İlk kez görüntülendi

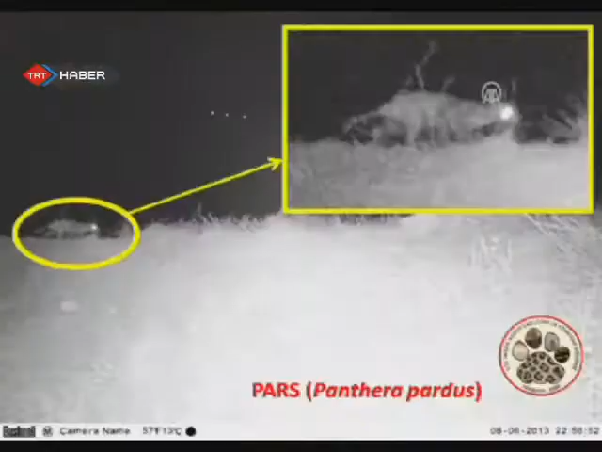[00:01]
Türkiye'de yaşadığı bilinen fakat bugüne kadar hiçbir şekilde görüntülenemeyen Pars'ın doğal ortamdaki fotoğrafları Prof. Dr. Şadan Başkaya Başkanlığındaki Karadeniz Teknik Üniversitesi, Yaban Hayatı Ekolojisi ve Yönetimi Bölümü tarafından çekildi.